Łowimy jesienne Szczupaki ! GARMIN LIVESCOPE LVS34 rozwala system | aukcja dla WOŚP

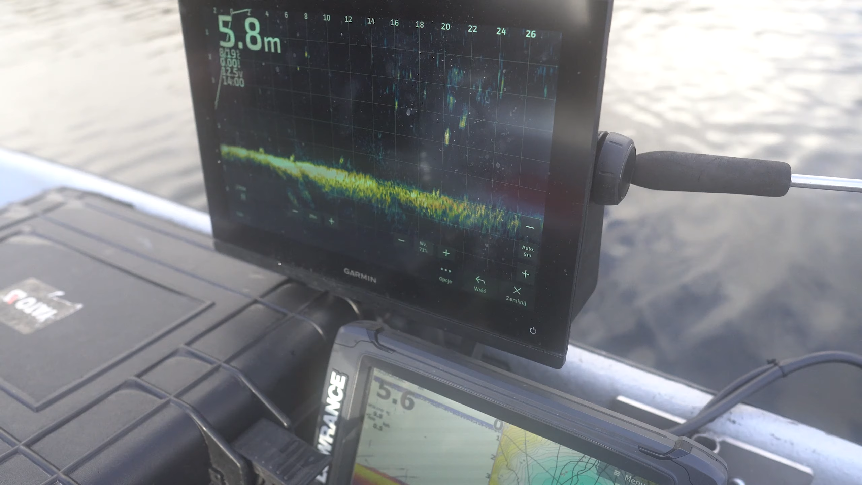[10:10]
On screen: depth 5.8 m
Także co? My jeszcze walczymy. Zobaczymy co się wydarzy.
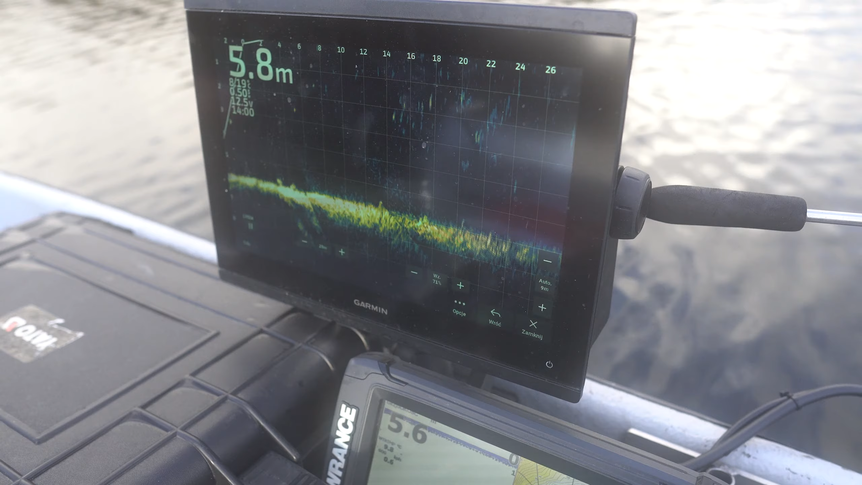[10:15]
Ale ewidentnie dzisiaj no. Nie wiem. Leżą na dnie chyba te ryby, nie?